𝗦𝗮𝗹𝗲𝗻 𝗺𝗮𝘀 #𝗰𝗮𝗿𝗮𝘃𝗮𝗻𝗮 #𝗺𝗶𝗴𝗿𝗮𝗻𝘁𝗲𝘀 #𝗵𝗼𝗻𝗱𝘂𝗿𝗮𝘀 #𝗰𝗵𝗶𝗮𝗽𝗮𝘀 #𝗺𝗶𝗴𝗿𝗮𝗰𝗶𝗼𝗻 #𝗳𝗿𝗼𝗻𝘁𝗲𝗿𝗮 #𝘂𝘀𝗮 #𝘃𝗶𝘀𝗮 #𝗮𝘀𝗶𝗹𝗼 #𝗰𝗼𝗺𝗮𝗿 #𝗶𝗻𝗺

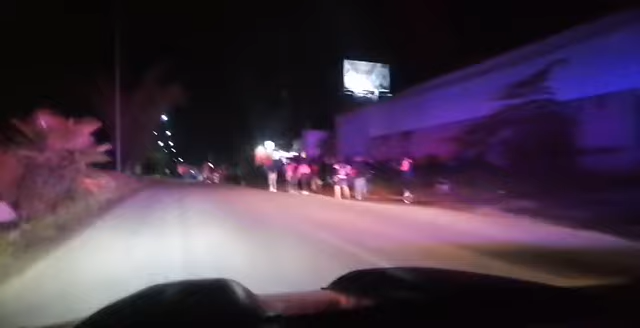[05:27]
Lo que ellos quieren es seguir avanzando, es seguir su paso, seguir transitando libremente.
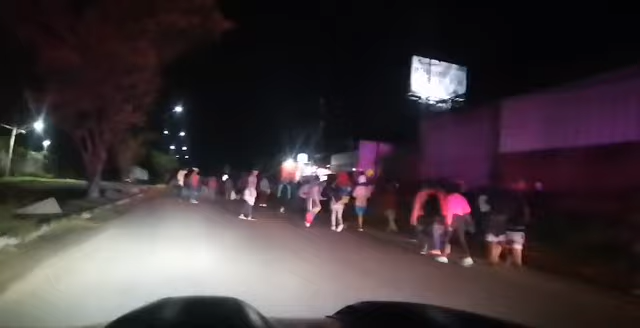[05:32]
Pues no sabemos a qué nos estamos enfrentando ante la pregunta que nos acaban de hacer.